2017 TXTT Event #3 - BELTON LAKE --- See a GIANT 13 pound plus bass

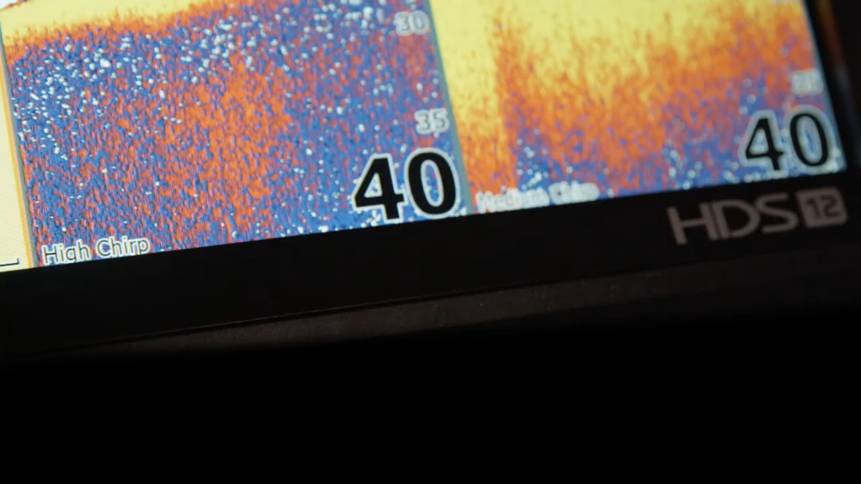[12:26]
See Structure Scan 3D, new dual-chirp sonar,
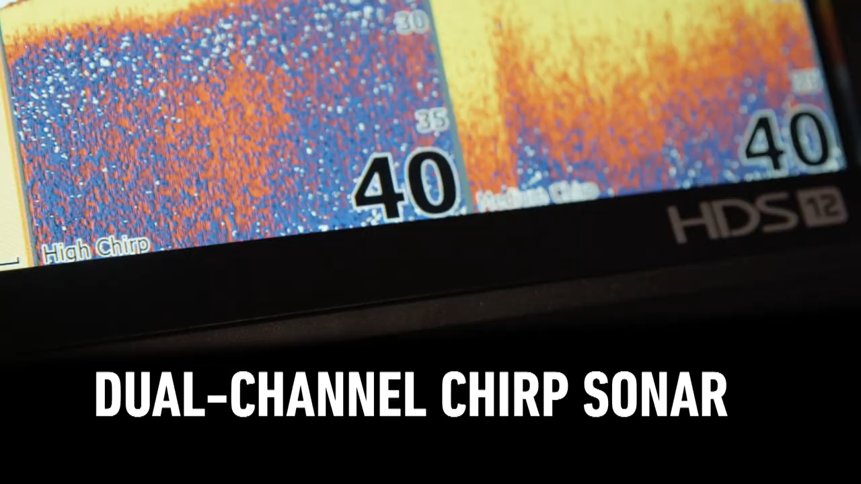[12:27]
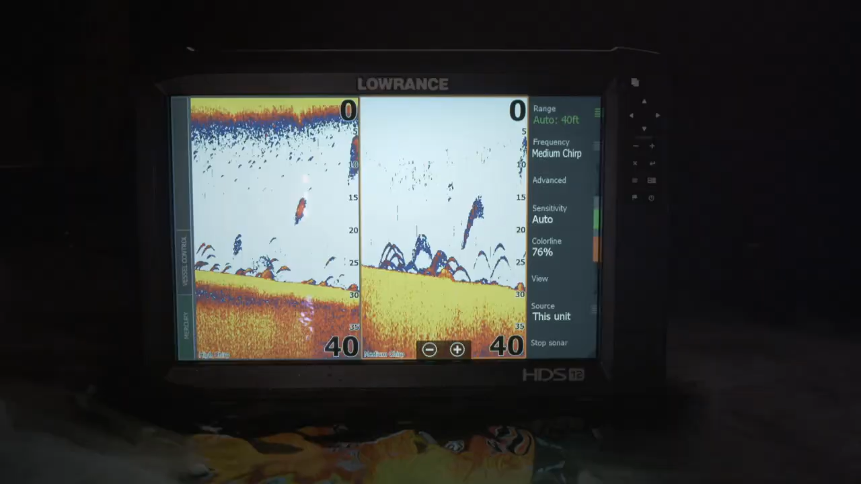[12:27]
new live network sonar, and more mapping options,
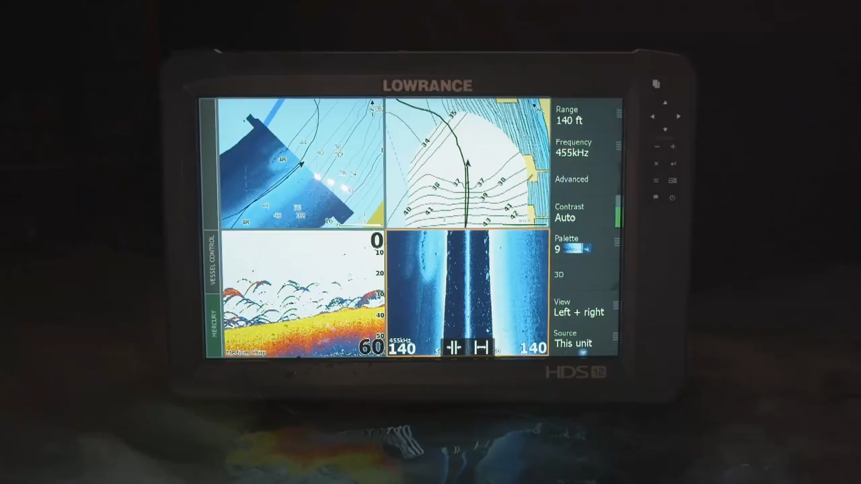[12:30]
all at the same time and faster than ever before.